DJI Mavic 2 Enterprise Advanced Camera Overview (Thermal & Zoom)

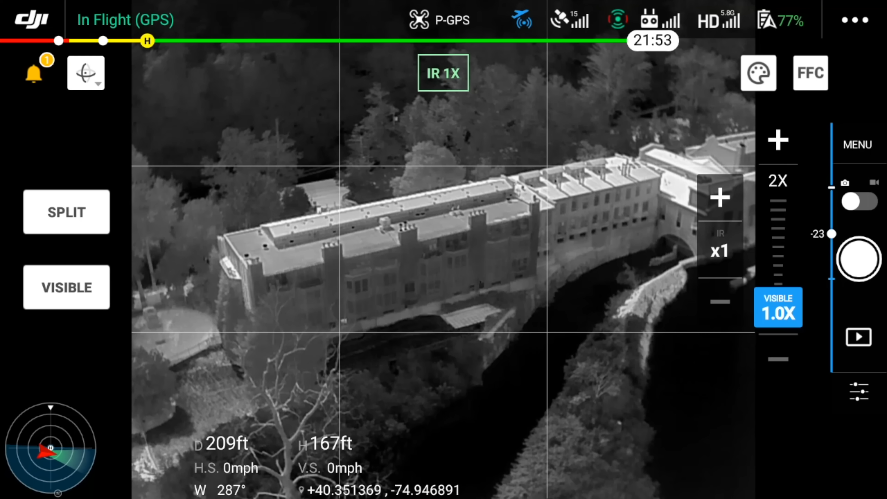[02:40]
And of course, within the pilot app on your smart controller, you can also flip back and forth between the infrared camera,
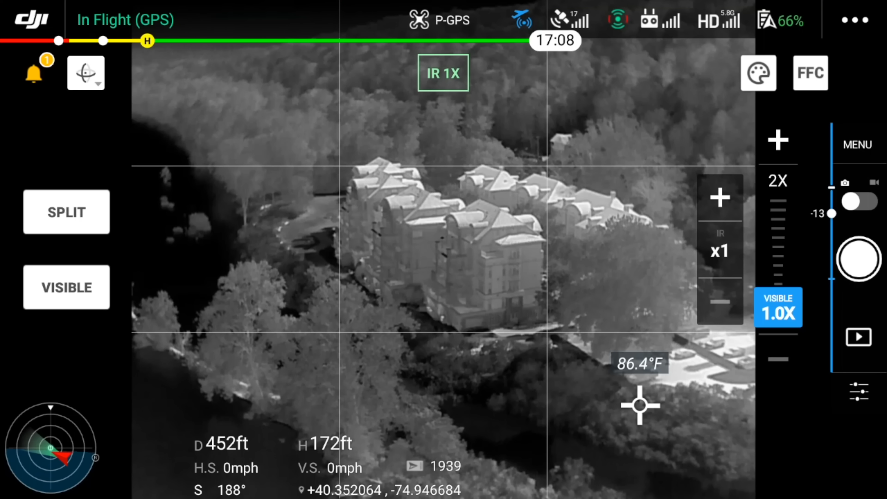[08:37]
On screen: spot 86.4°F
I should mention that you can also digitally zoom here with the thermal sensor up to 16 times,
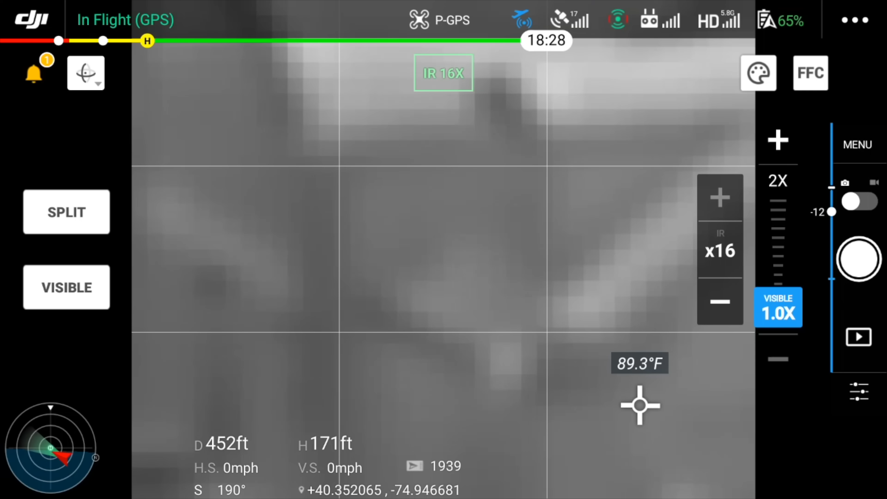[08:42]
On screen: spot 89.3°F
but I'm just going to say it right now that it's not going to be your most used feature because the image that it produces is just too blurry.
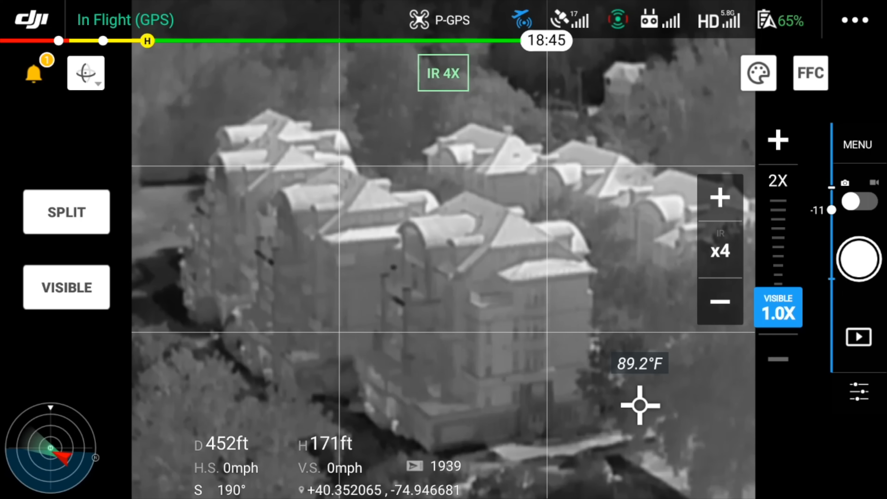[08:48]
On screen: spot 89.2°F
It gives me PTSD thinking back to the low resolution sensor in the older Mavic 2 Enterprise dual.
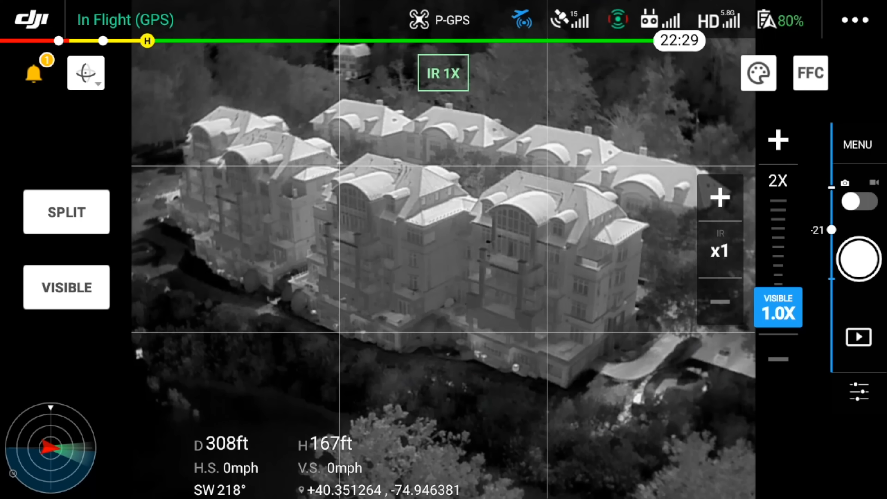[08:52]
Now to quickly get these out of the way, the color palettes available when shooting thermal photos or thermal videos with the Mavic 2 Enterprise advanced are white hot,
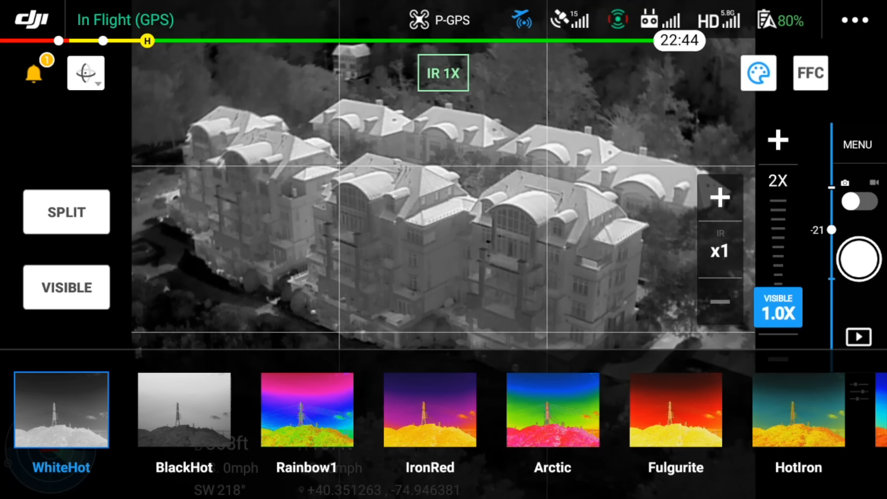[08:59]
black hot, rainbow one,
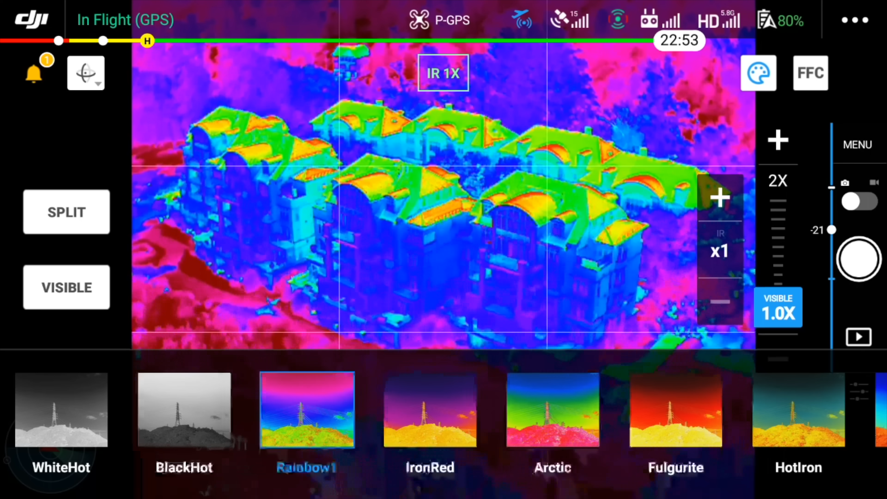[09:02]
iron red, Arctic, full gear right,
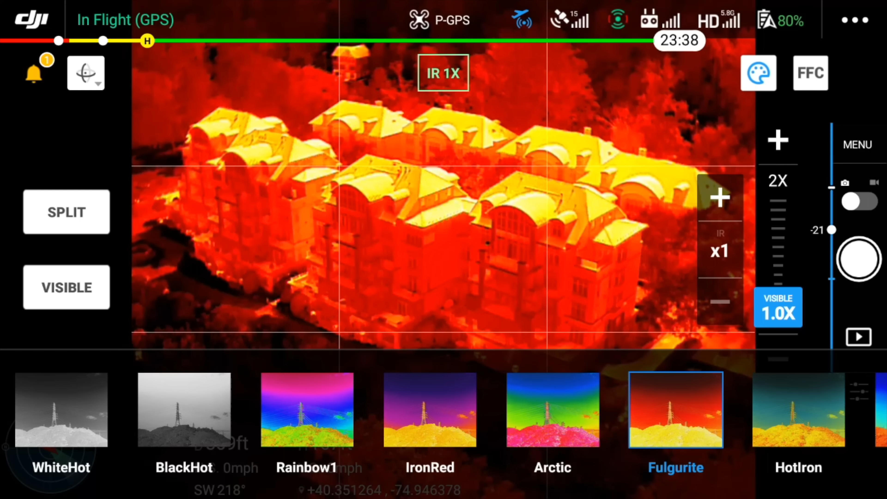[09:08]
hot iron, rainbow two, tint, and medical.
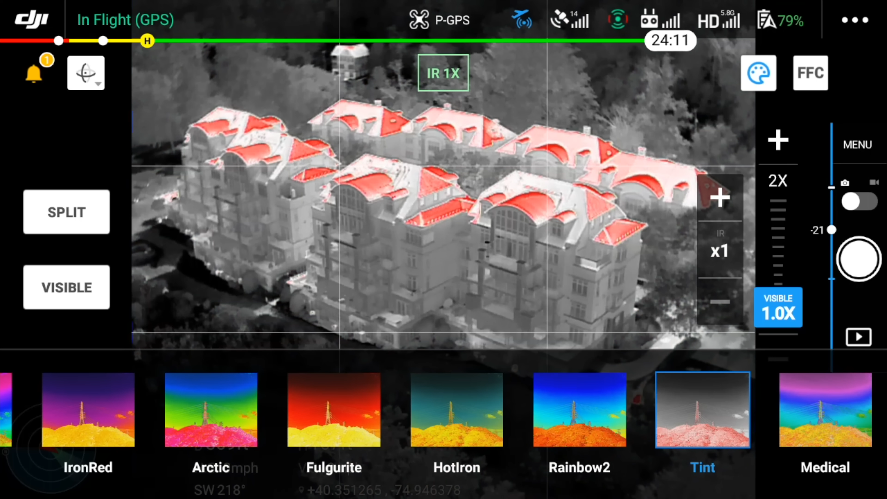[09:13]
So there's a wide variety of choices that you can cycle through depending upon your use case and comfortability. Now hold up really quickly before we move any further.
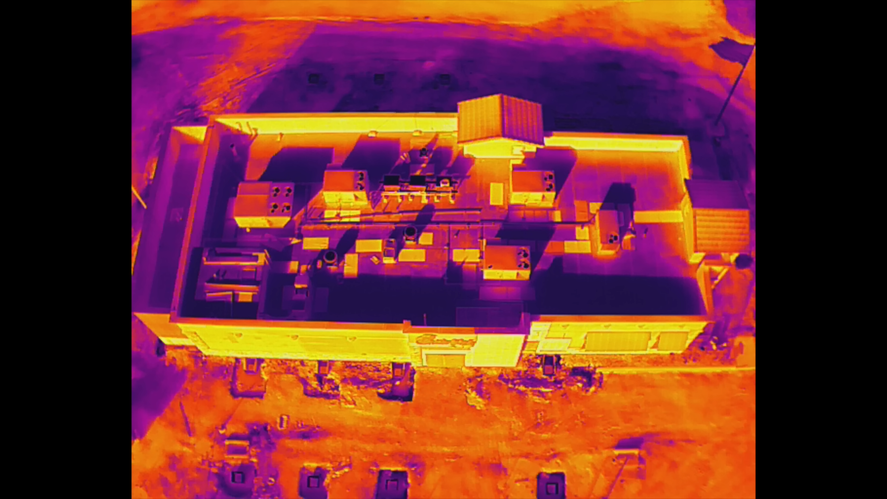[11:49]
This bump in resolution, along with the ability to finally pull radiometric data from the photos that you capture,
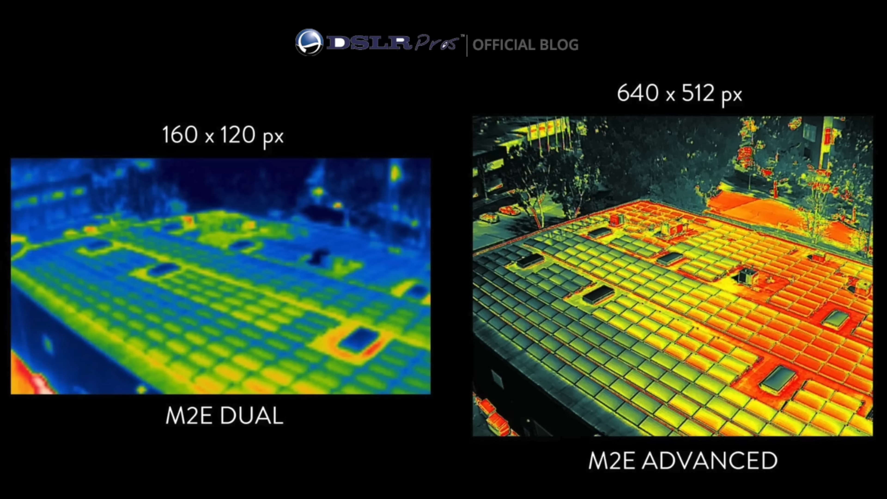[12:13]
If you want to check out this blog post, I'll put the link in the description, but look at the difference between the same exact photo captured on the Mavic 2 Enterprise dual and the Mavic 2 Enterprise Advanced, the thermal cameras. I mean, it's making me laugh just looking at both of these images here, but look, at the end of the day, the quality difference is massive and the Mavic 2 Enterprise Advanced thermal camera is a much needed upgrade.
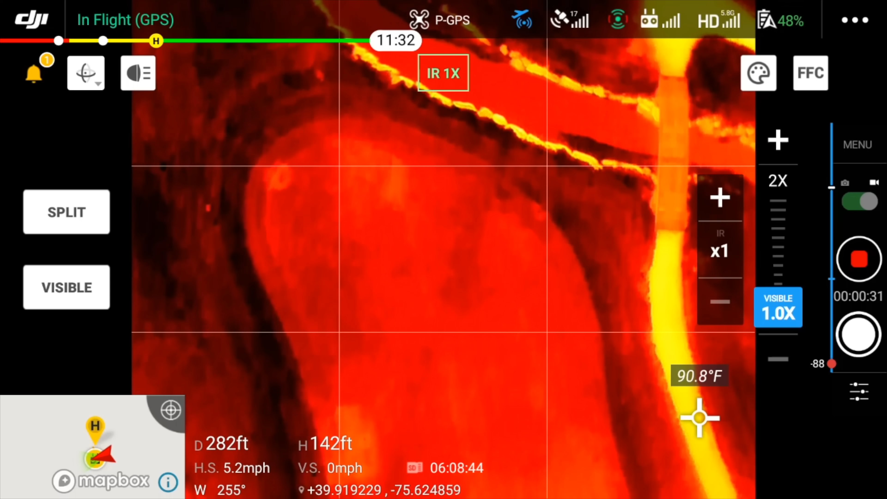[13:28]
On screen: spot 90.8°F
To give you an understanding of how the camera performs in a search and rescue situation at nighttime, I laid down on the ground and wanted to see if I could pick up my body with the thermal camera.
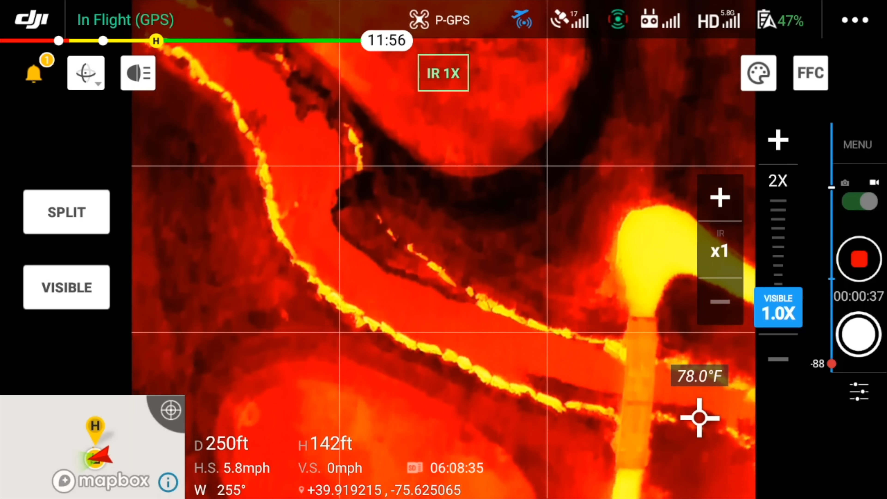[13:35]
On screen: spot 78.0°F
You could consider this cheating because, of course, I knew where I was and, of course, I'm laying right in the middle of an open golf course, right?
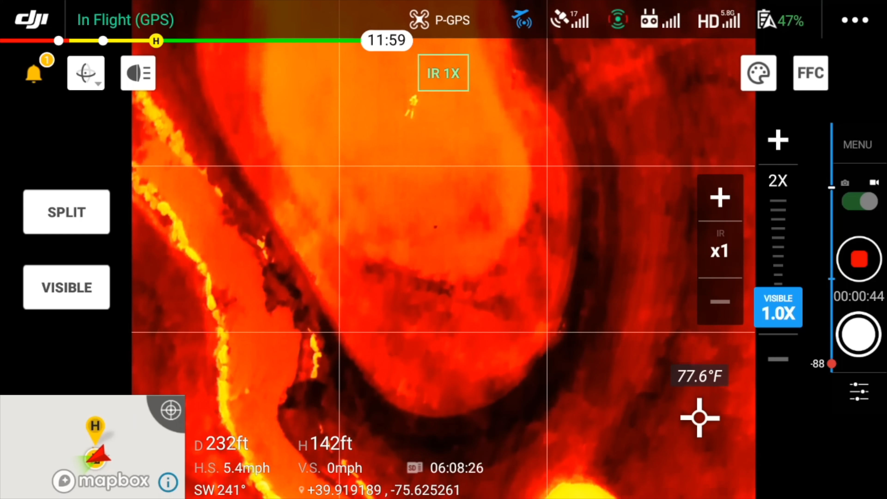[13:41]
On screen: spot 77.6°F
The best situation possible, but regardless, the camera resolution is high enough to pick up an outline of my body at a height of 150 feet,
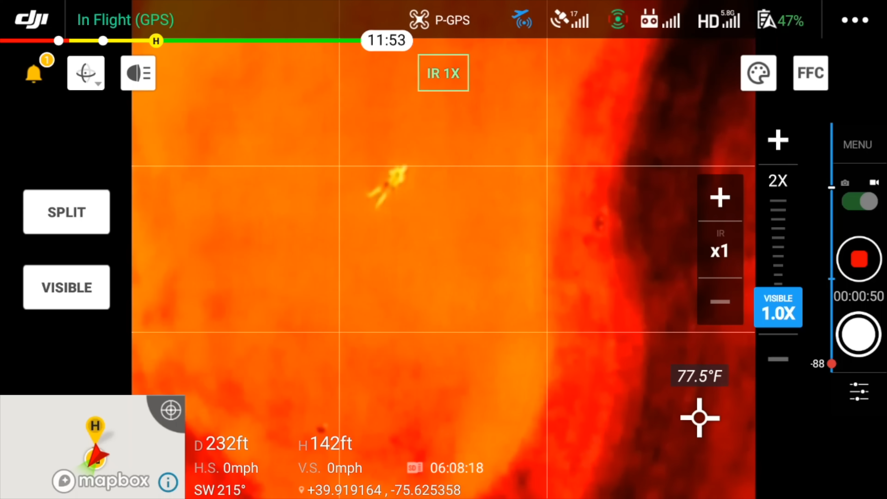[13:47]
On screen: spot 77.5°F
which is really impressive.
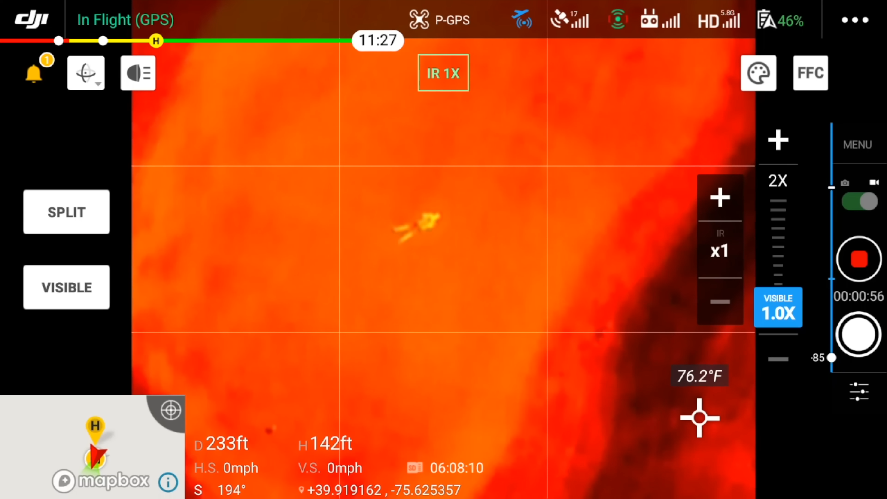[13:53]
On screen: spot 76.2°F
I can even snap in with the zoom feature really quickly on the fly and get a closer look at what it is that I'm looking at or for high resolution, I could just fly towards what I think is my body. At 30 feet off of the ground, it all but confirmed what it is.
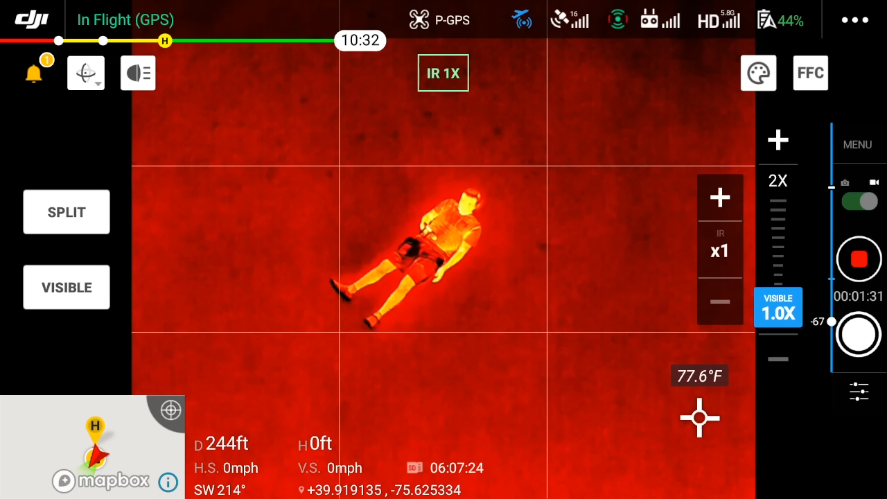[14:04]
On screen: spot 77.6°F
In this case, it is a body.
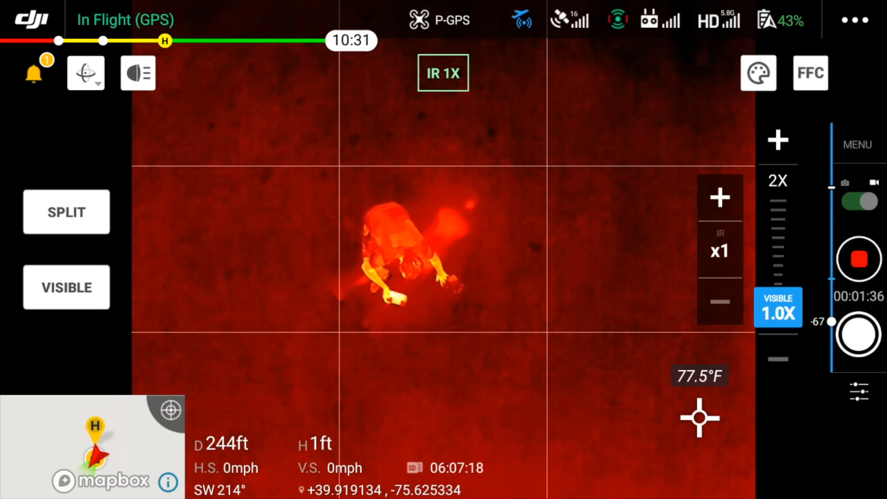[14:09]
On screen: spot 77.5°F
Again, I really want to go further in depth about how this camera can benefit first responders in search and rescue operations,
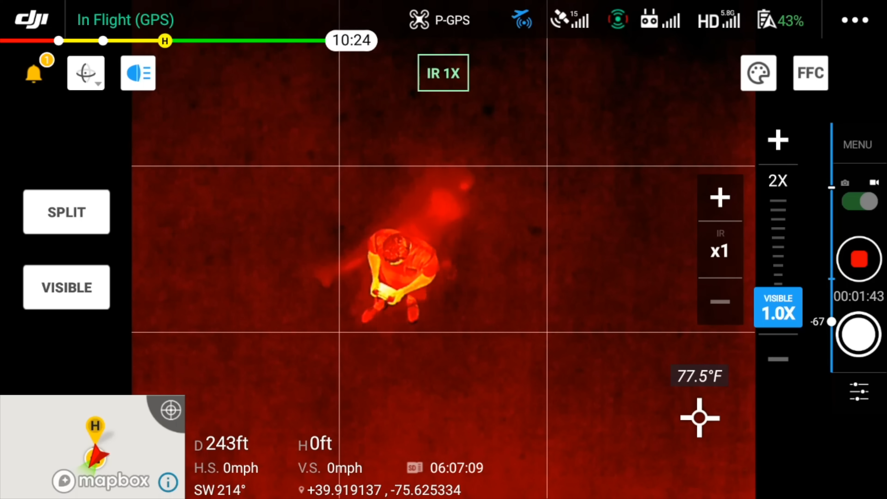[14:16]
On screen: spot 77.5°F
so I just hope that this short clip gave you a taste of what the thermal camera is capable of during these types of use cases. And with that, I think that we've pretty much covered everything that you need to know about the DJI Mavic 2 Enterprise Advanced Camera System.